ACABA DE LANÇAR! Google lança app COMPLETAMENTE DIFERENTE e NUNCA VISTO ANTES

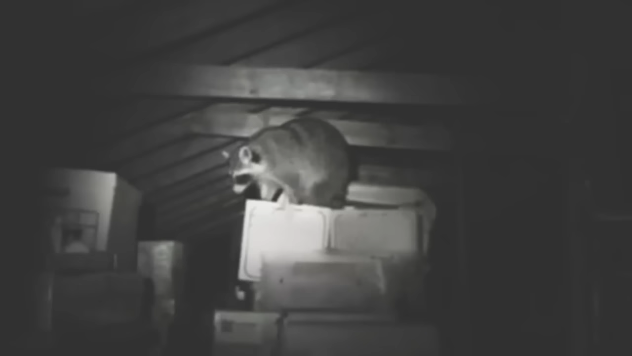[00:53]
às vezes dá aquele reflexo por causa do vidro ou do plástico que fica na frente,